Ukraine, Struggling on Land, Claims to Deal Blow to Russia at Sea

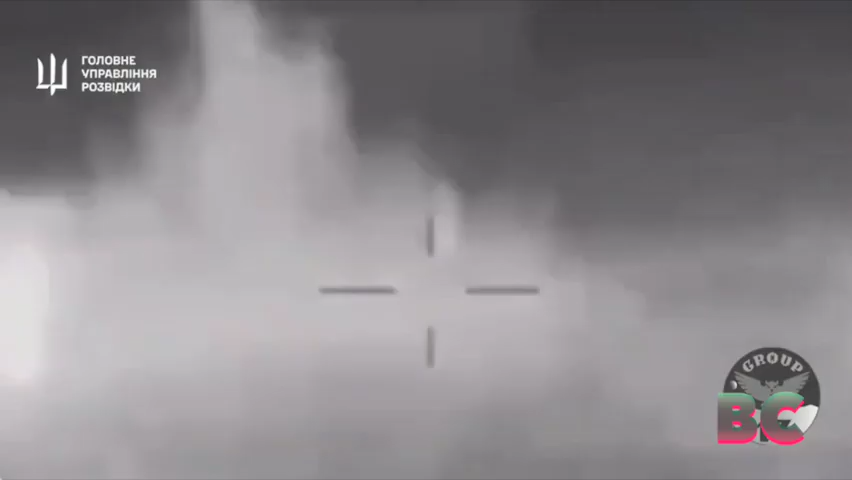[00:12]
Ukraine announced on Wednesday that its forces had dealt a significant blow to the Russians at sea.
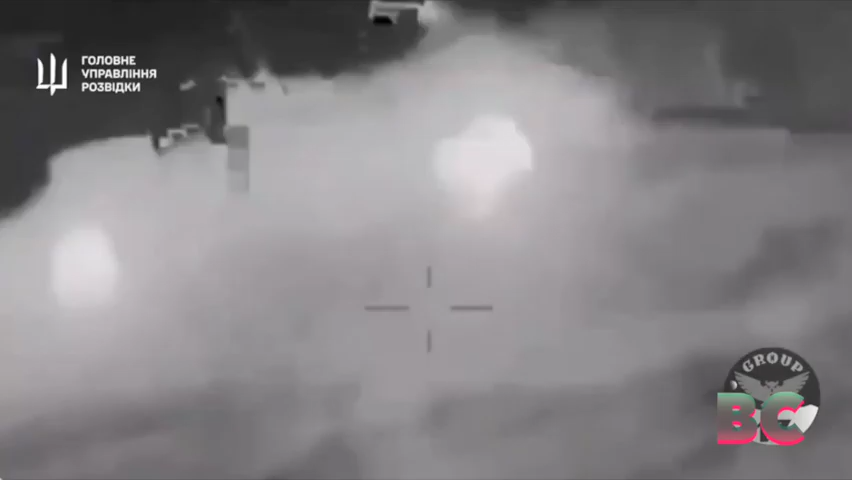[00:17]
The military reported sinking a large Russian landing
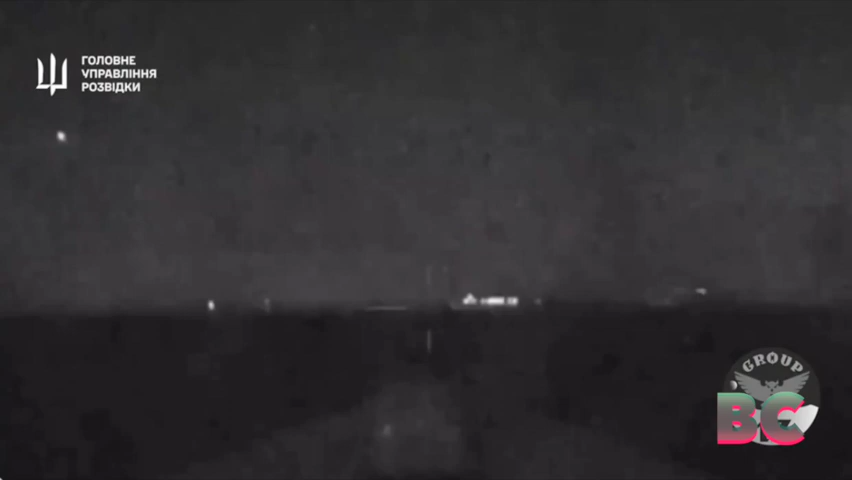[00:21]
ship off the coast of Crimea in the early hours, unveiling footage of the strike.
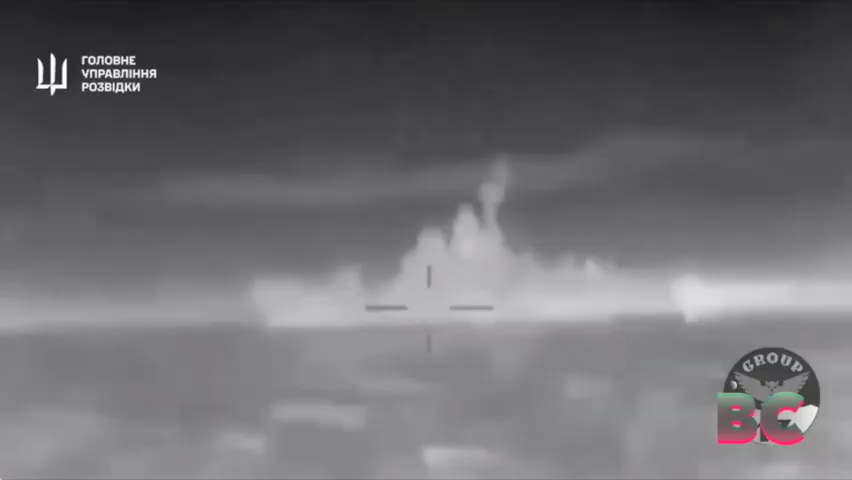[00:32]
marks the fourth-largest landing ship disabled in the conflict,
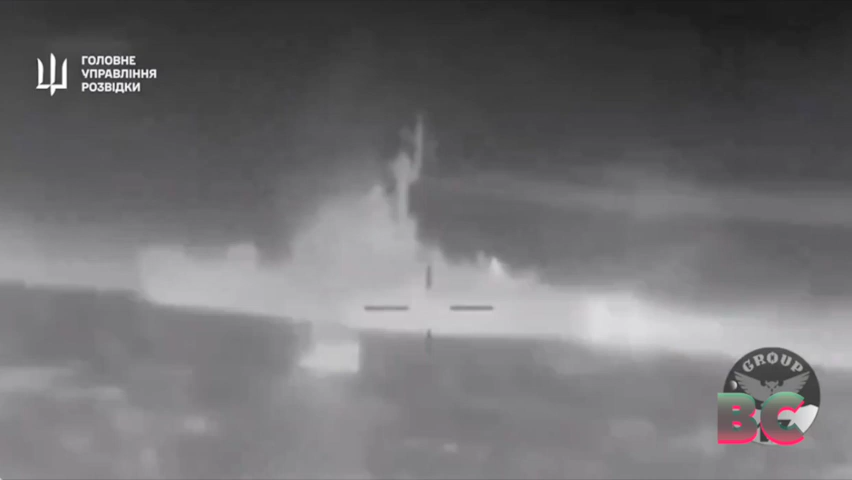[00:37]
potentially complicating Russia's logistical operations in southern Ukraine.